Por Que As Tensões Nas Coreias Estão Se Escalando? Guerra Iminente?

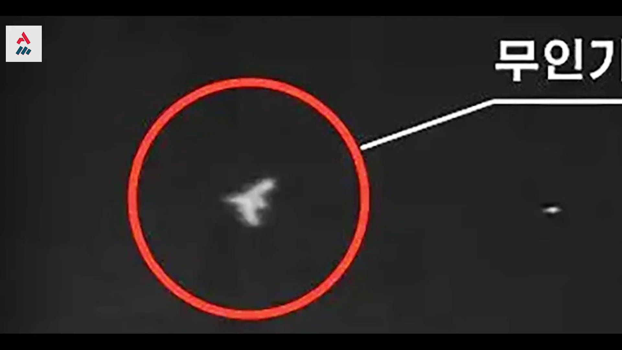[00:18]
A Coreia do Norte acusou a Coreia do Sul de usar drones em sua capital,
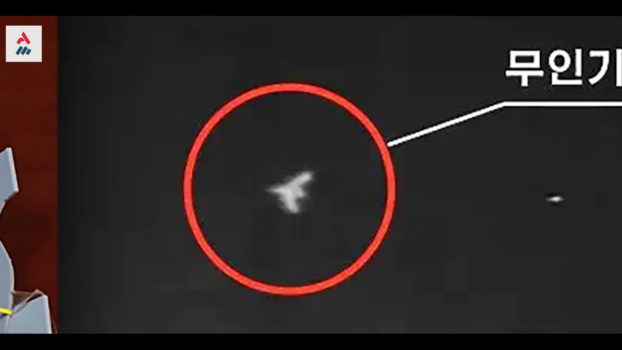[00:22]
aumentando as tensões que já duram meses. Os drones supostamente espalharam folhetos de propaganda sobre Pyongyang, no que o Norte descreveu como uma
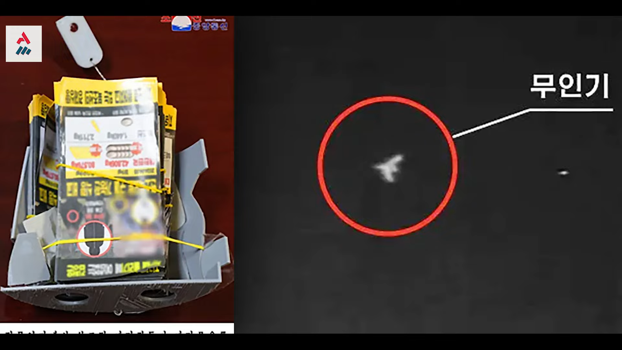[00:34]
provocação que poderia levar a conflito armado e até mesmo guerra.